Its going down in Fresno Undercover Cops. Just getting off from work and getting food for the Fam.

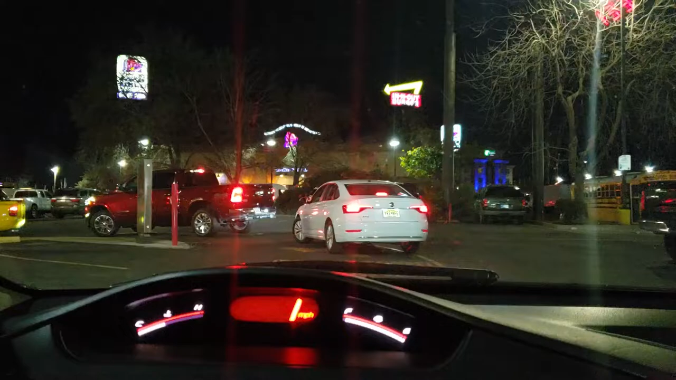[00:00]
man it's going down in Fresno now I'm right here on Jensen and the 99 at
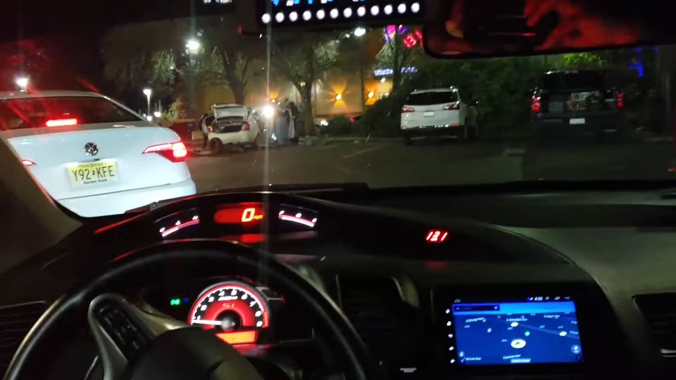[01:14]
this is what I'm looking at yeah boy dash cam it's recording everything too